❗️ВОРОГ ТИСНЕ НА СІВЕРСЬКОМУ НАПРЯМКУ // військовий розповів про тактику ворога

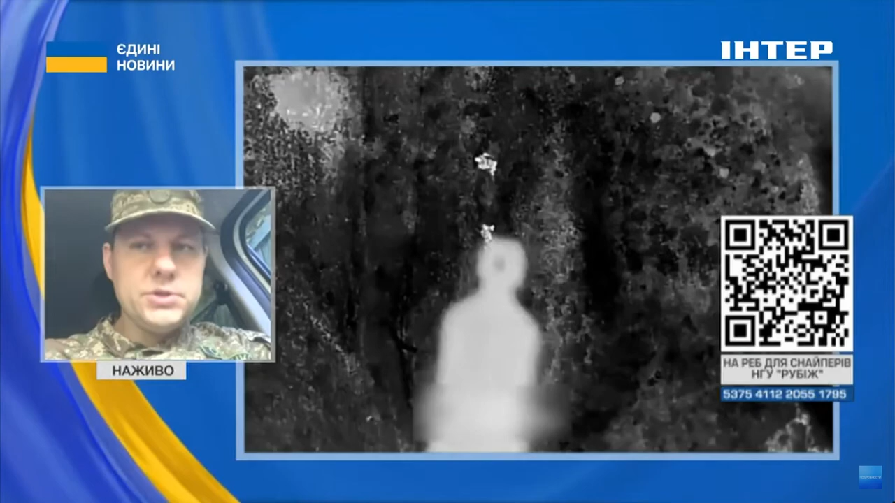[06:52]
які складаються з величезної кількості штурмовиків, для того, щоб малими групами під прикриттям зеленки, під прикриттям великої рослинності, пробувати,